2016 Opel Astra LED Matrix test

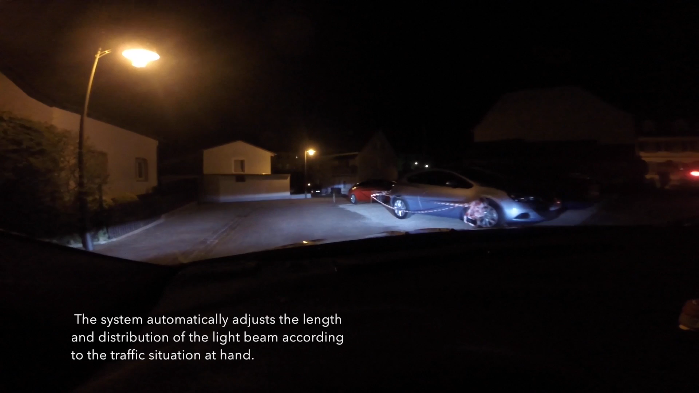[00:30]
So, the low beam is LED with a projector to get a homogen light in front of the car.
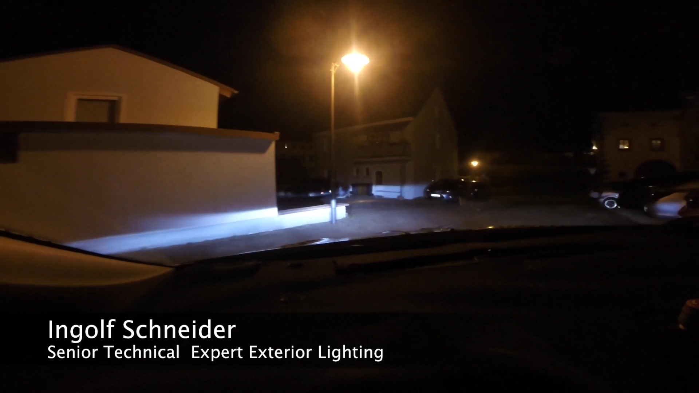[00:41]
And in cities we also add… That's this right projector that is blinking two times? Yes, exactly.
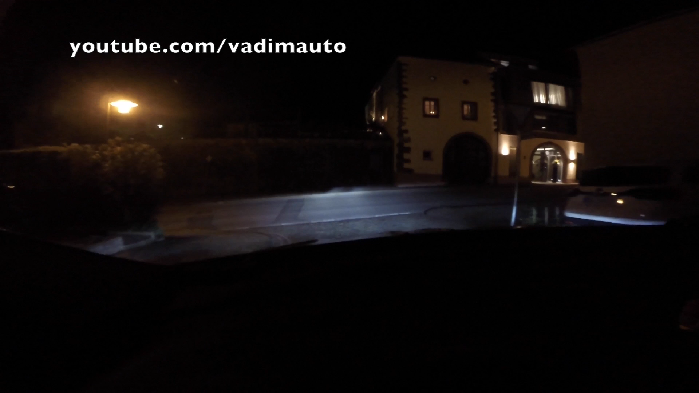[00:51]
That's a low beam. And in the town we also add the cornering lights to get a very wide light distribution. For children or other people. Just when you're cornering or every
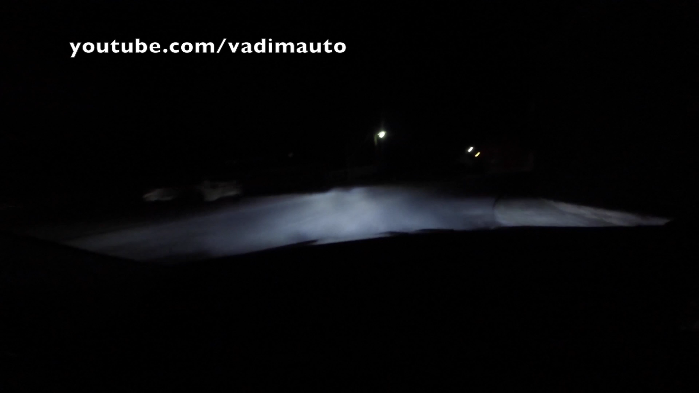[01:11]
time when you drive the town it's a wide beam. Yeah. Yes, there's a cornering. It's on the right and on the left. Just when you're cornering. Yes. No, it's not auto beam now. It's not auto. Now it's just low beam. It's low beam because the camera is recognizing the lamps here in the city.
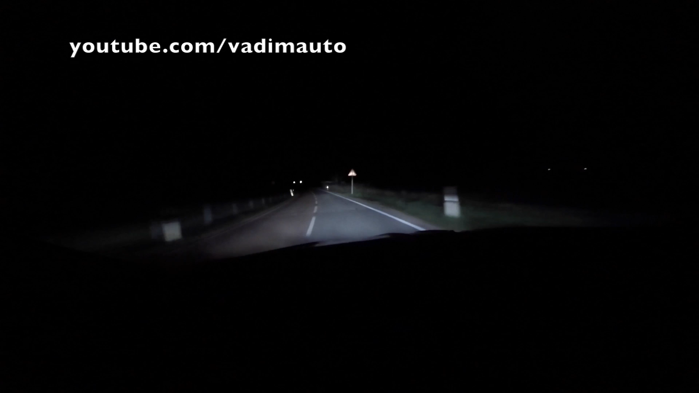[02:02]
It's a full high beam. It's a full high beam. It's a full high beam. It's what we see in the first part of the road. Your advantage in the day was that there is not so much traffic. Unfortunately also in the night because now we would need traffic and therefore we have the second car. It will overtake us later.
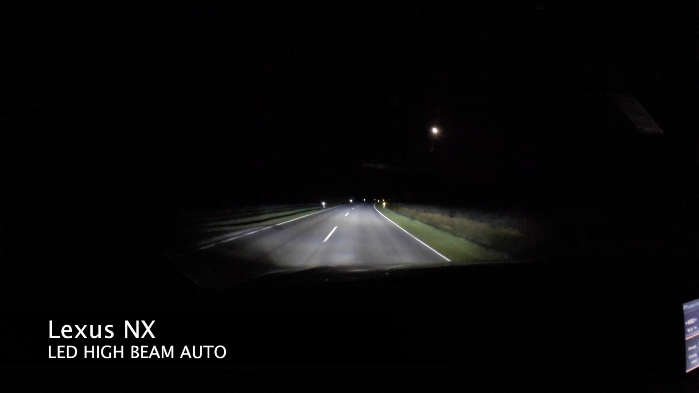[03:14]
You know? Because this light goes to the sign and back. Ach so. Yeah, yeah, yeah. This was a big part of our development. Because in the beginning bright lights,
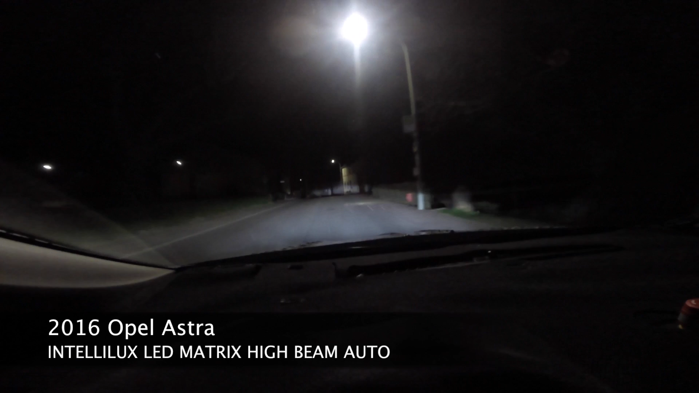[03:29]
all reflections come back and they thought it was a car. But it was no car. But this is done. So we have a software update in the camera. It's recognizing moving objects faster than approaching view faster than constant. So now you see again how it switches on. And also if we slow down, it also switches out in the same way.
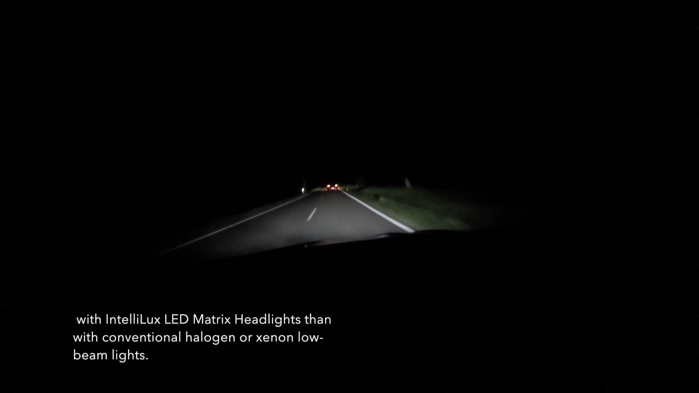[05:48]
Yeah. Yeah. Yeah. If for example this was one question is always. What happens with pedestrians. The camera will not see them. So they are cleared. But you see them earlier. So you have.
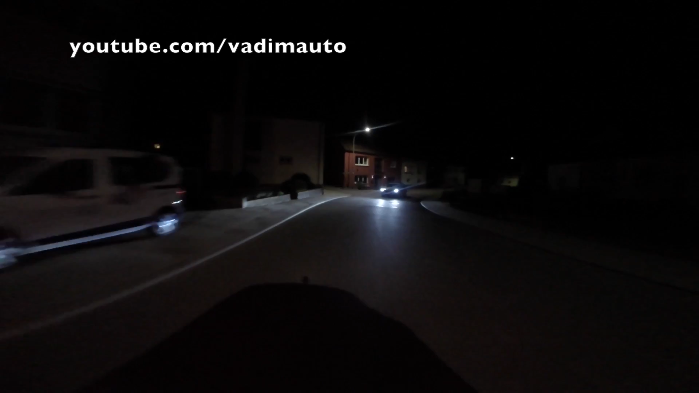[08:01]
And the high beam is going off. It makes it automatically. So there is no need. That you. Go into the system. Now we change. Yeah. You change. Okay.